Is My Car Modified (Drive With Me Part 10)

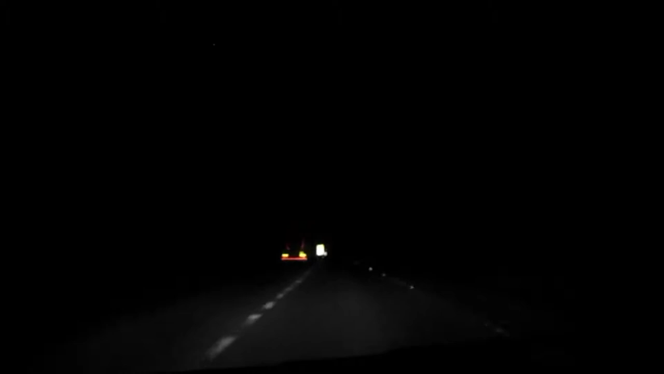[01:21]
I also have a poppy on the front of my car so I know it's mine when I, uh, lose it in the car park. You know, one of those, like, stick-on poppy things. Um, so, I guess if you ever see a red, uh, courser with a poppy on it, you might think it's mine. Um, who knows? I'm going to disclose my location. Sorry about those lights. They are quite bright. Uh, is my, uh, let's get into the, is my engine modified? Now, some people say that a black box is a modification.